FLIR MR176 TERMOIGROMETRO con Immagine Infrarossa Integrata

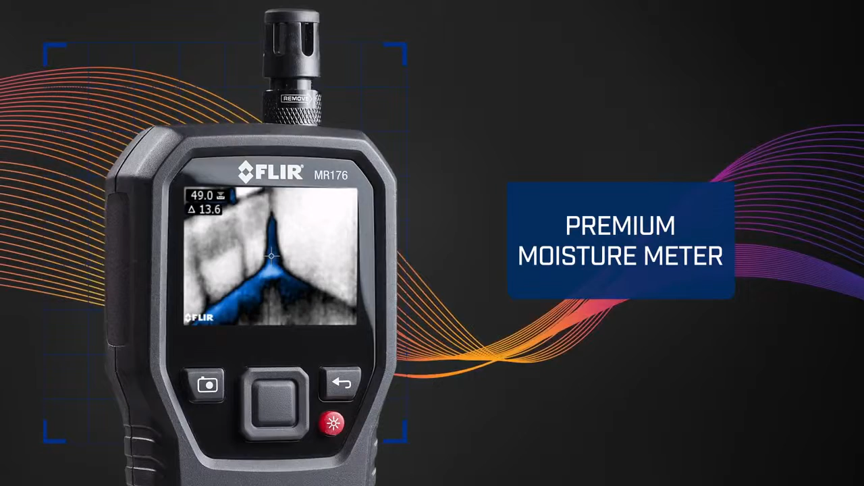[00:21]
What's unique is the built-in thermal camera sensor.
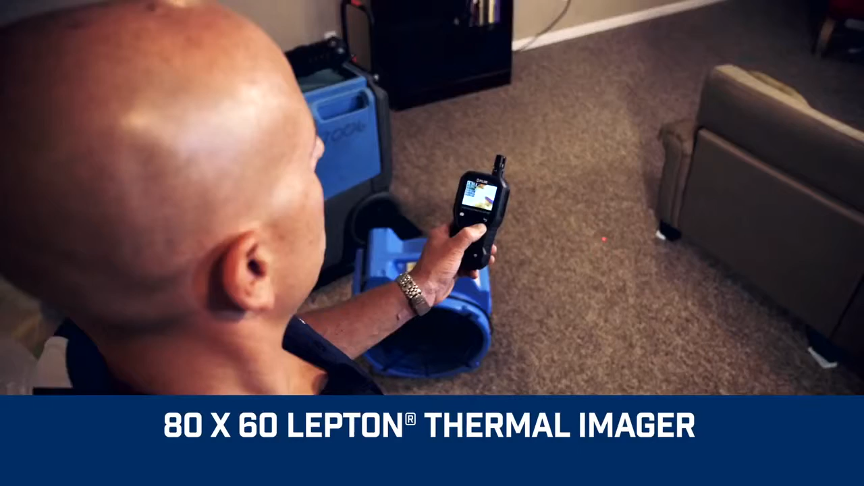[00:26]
The power behind MR176 IGM technology.
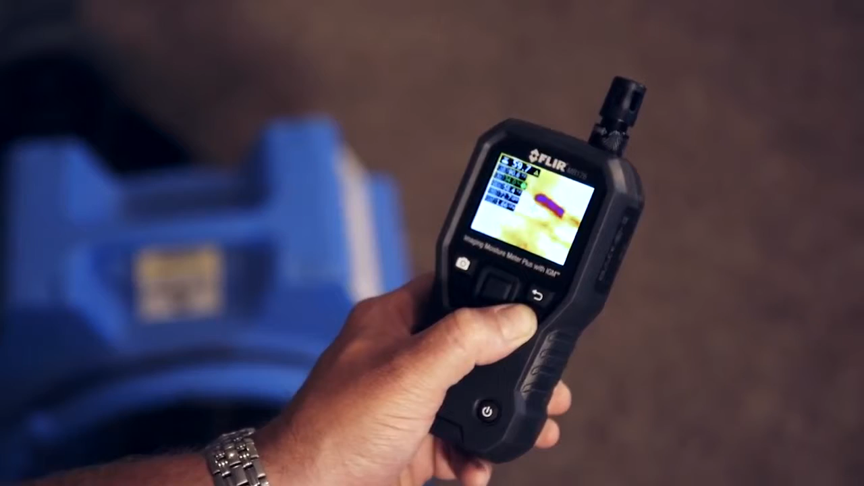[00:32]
It lets you see invisible cold temperature patterns associated with moisture evaporation.
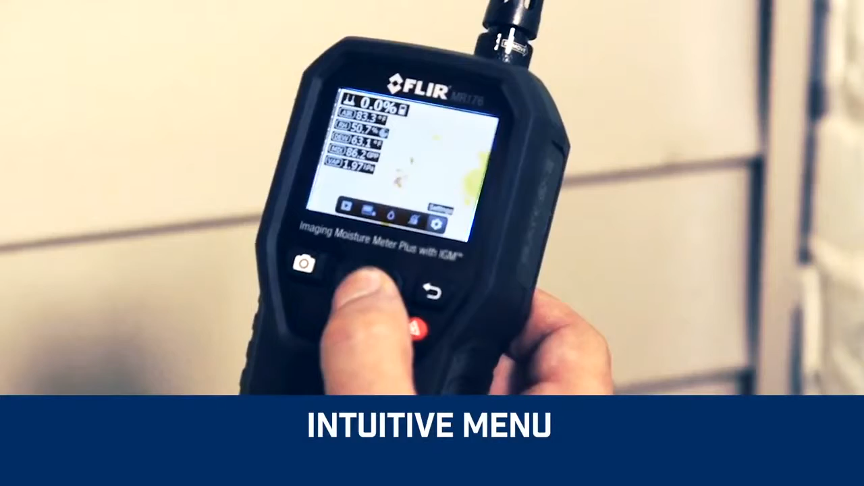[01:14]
The intuitive menu on the MR176 allows you to customize thermal images and readings. And troubleshoot fast.
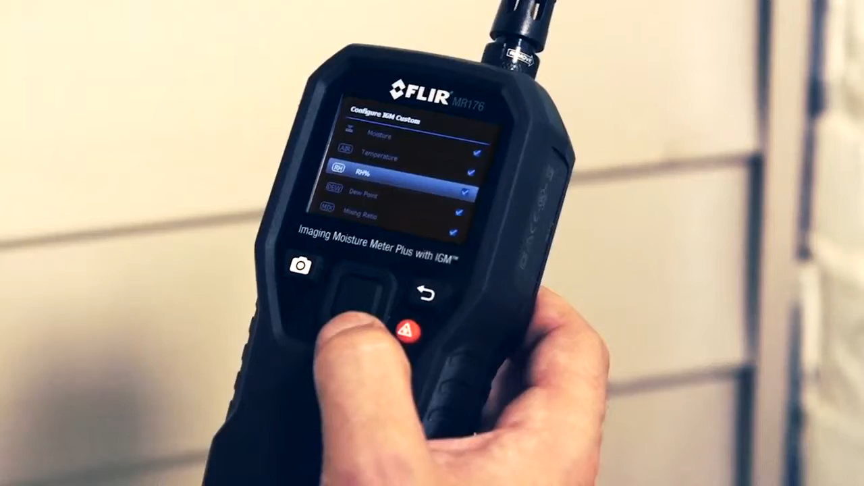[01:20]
Choose the measurements you want to pin to your images. And select from four color palettes for easier viewing.
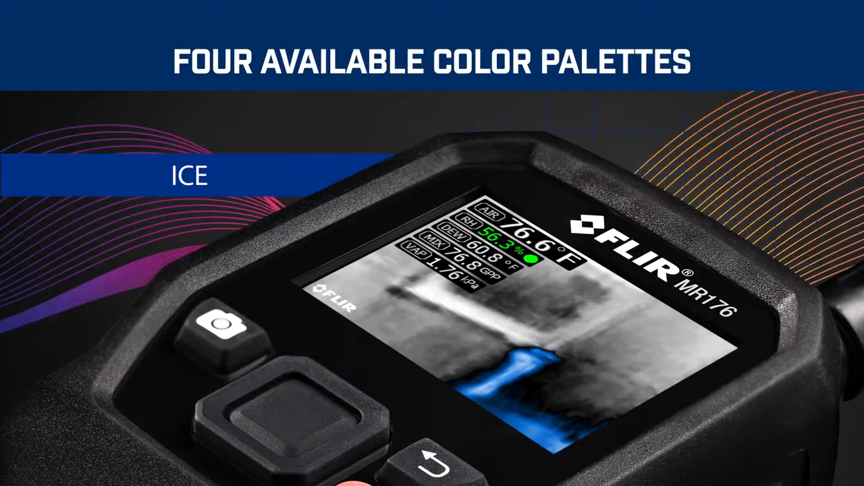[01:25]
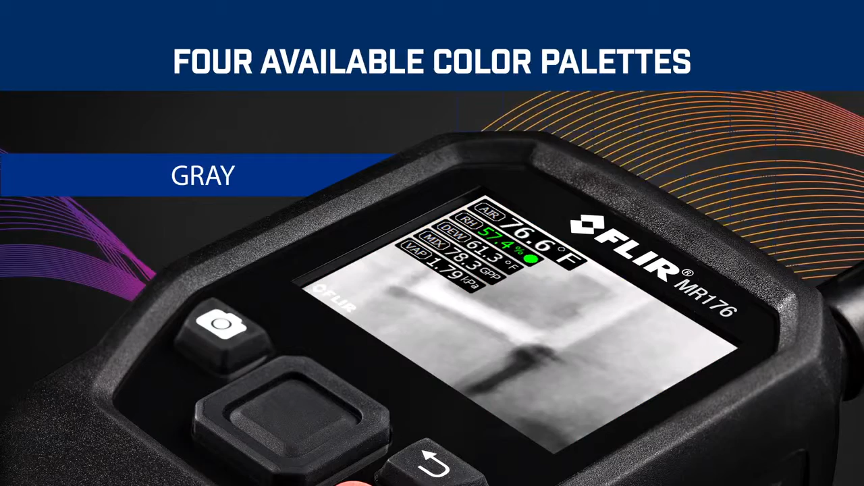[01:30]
Downloading and sharing images is easy.